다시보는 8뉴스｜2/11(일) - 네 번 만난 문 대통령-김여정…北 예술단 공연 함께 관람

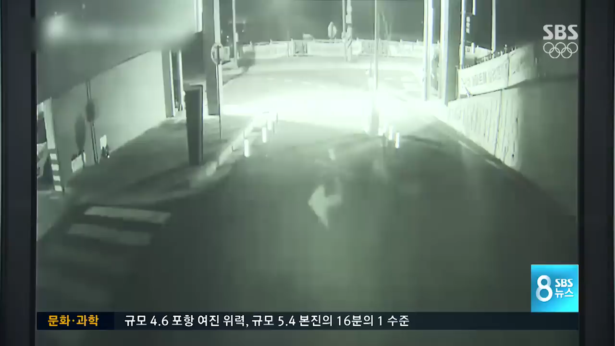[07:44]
포항시 흥해읍의 한 소규모 아파트. 주차장에 설치된 CCTV가 3초가량 심하게 흔들립니다. 10여 분 뒤 불안해하던 입주민 차량이 빠져나가기 시작하고 피난 행렬은 20여 분간 이어집니다.
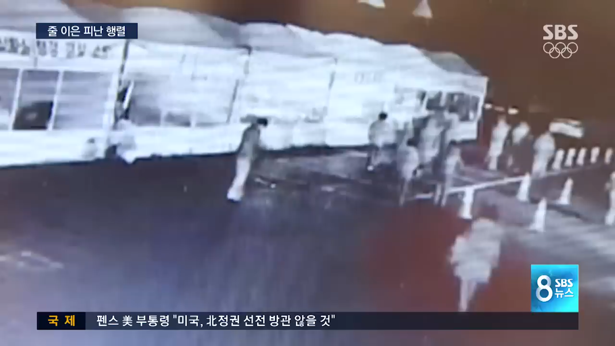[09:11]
흥해체육관에서 석 달 가까이 대피소 생활을 해오던 이재민들도 오늘 새벽 급히 대피했는데 온종일 여진의 두려움에 떨었습니다.